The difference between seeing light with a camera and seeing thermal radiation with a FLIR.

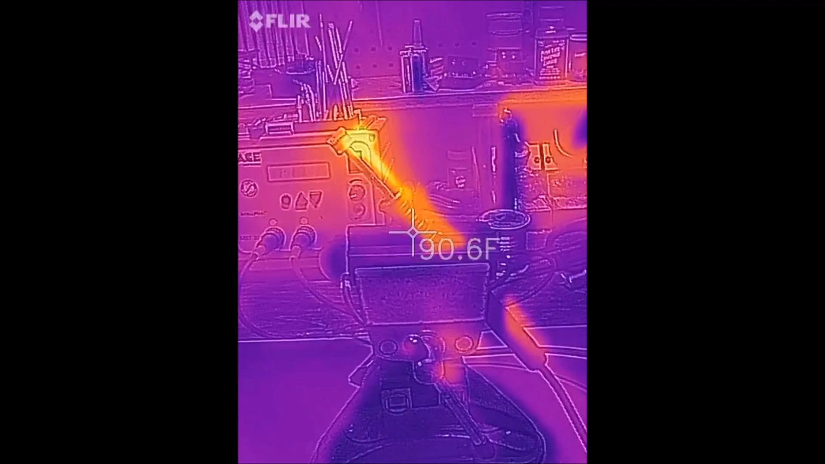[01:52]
Here's the soldering iron. There are our two windows.
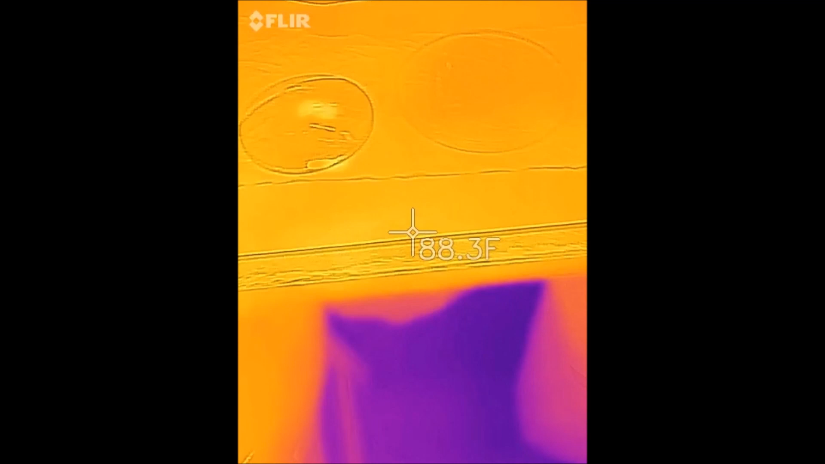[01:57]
On screen: spot 88.3°F
Let's start with the silicone.
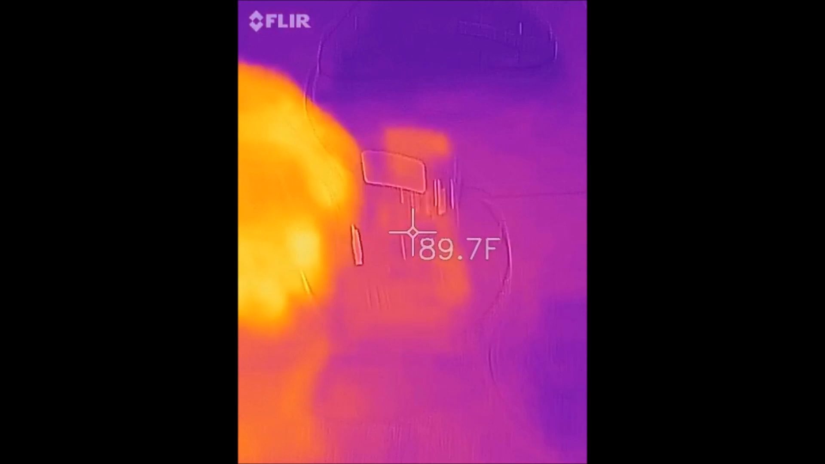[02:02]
On screen: spot 89.7°F
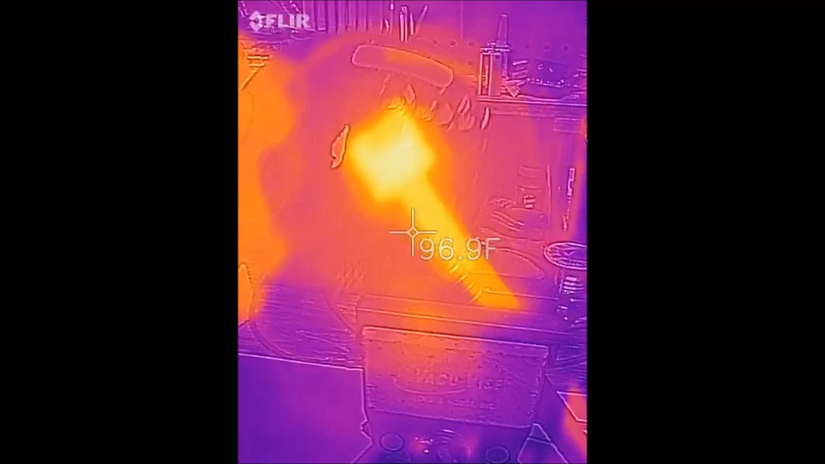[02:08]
On screen: spot 96.9°F
Oh, look, we can see through this silicone window. That's great.
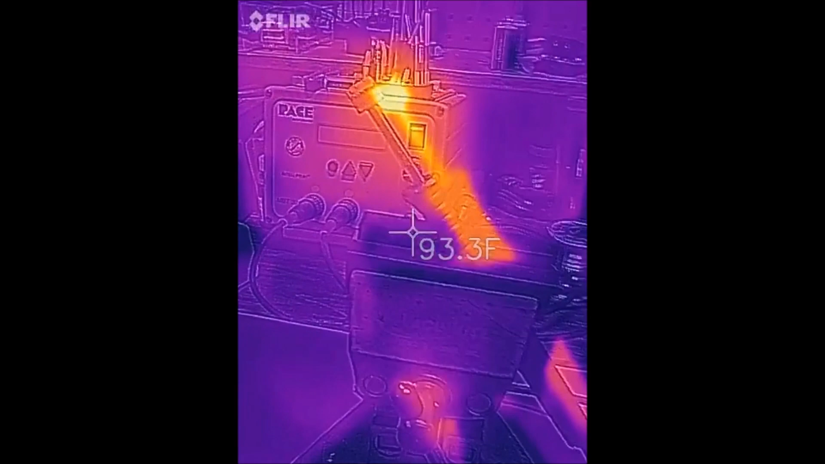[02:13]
It's a metalloid. That's true. Try the daylight.
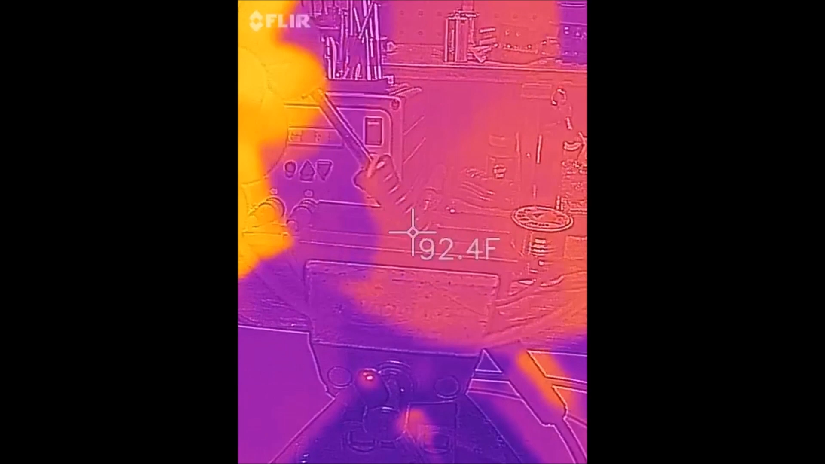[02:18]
On screen: spot 92.4°F
Oh, hey, the infrared went away, but we can still see the daylight camera showing it.